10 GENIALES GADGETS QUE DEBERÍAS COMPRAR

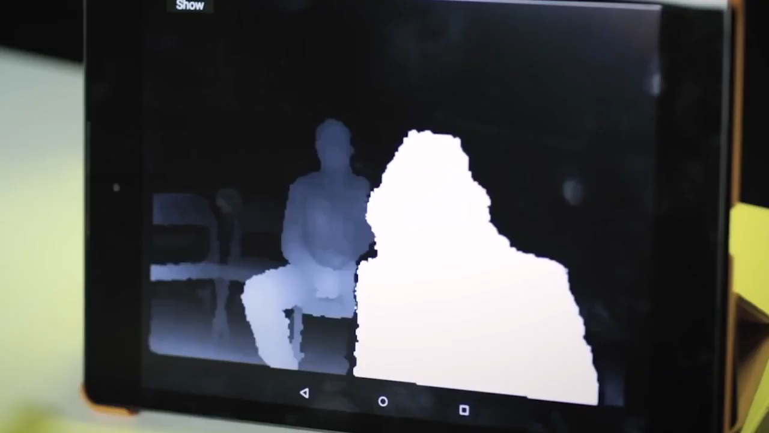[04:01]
visual a navegar mejor en el espacio y prescindir de un bastón o un perro guía. OX-Site es capaz de ajustarse a las características específicas de cada usuario y mejorar la señal visual aumentando el contraste de la imagen,